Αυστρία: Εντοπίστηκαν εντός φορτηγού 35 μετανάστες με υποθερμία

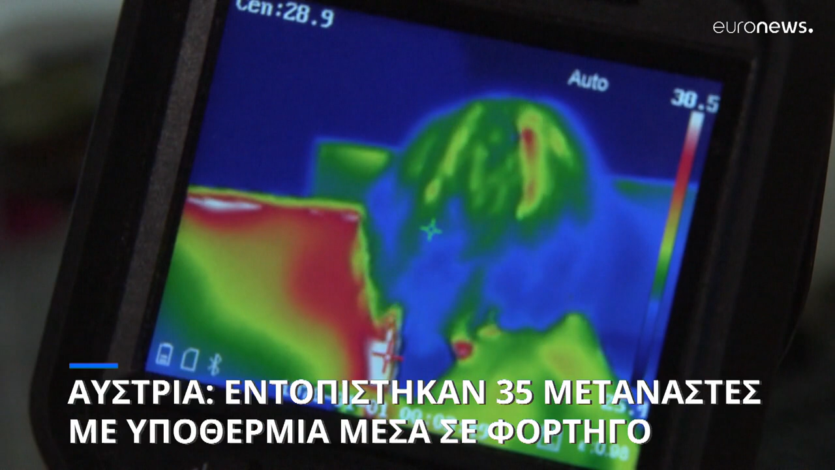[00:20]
Μεταφέρθηκε σε γκαράζ για επισκευή και εκεί ένας υπάλληλος παρατήρησε ότι ακούγονταν θόρυβοι και φωνές μέσα από το σφραγισμένο τρέιλερ. Με κάμερα υπερήθρων παρατηρήθηκαν ενδείξεις κίνησης μέσα στο φορτηγό, κλήθηκε η αστυνομία και ο οδηγός είναι λήφθη.